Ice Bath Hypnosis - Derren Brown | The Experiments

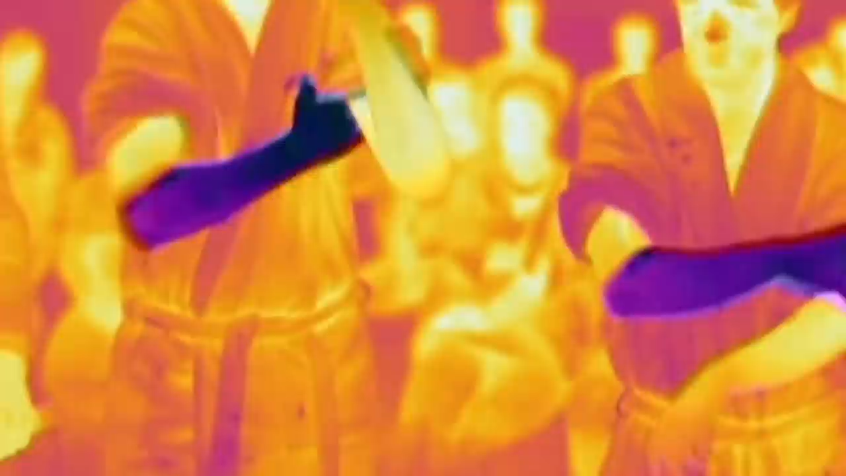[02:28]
The thermal image camera clearly shows the effect of the icy water on the two men.
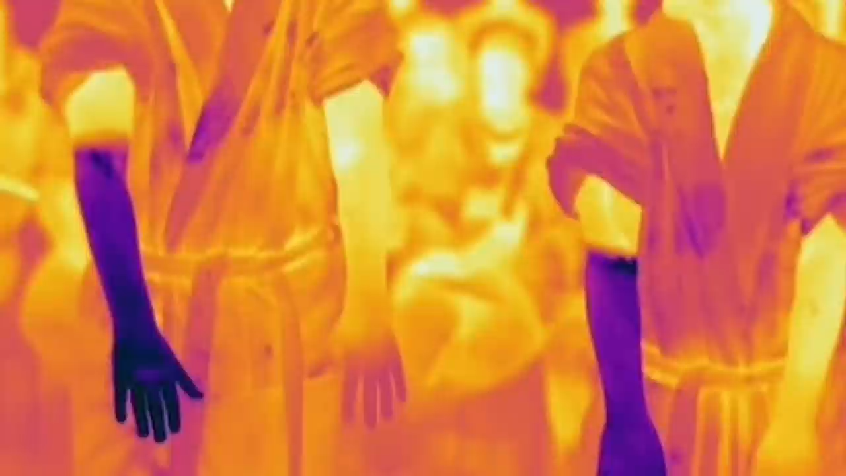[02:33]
The dark areas on their arms indicate the temperature has dropped dramatically, while the rest of their bodies register normal heat. Right, thank you. Alex, I'm going to ask you just to pop back in your seat there for a second.